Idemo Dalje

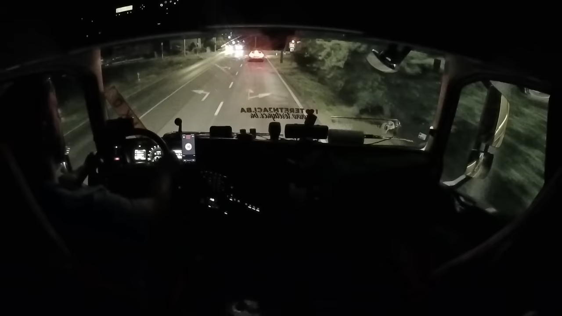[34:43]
Naš kamera daje upozorjenje za radar, evo radara iznad nas.